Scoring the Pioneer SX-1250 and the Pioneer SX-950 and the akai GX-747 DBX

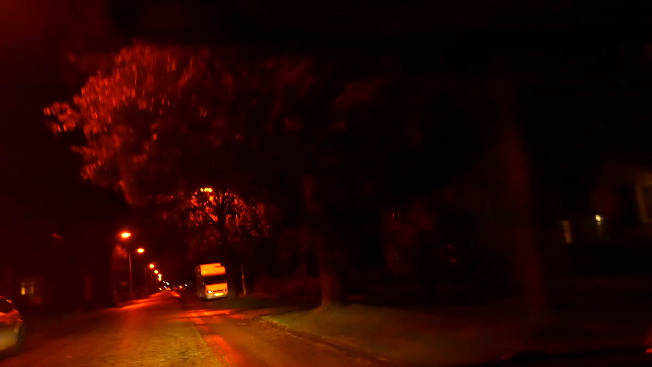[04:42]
well, not sure where we are, but it's a very small village. The road is terrible, but the houses are beautiful, big houses. What's this?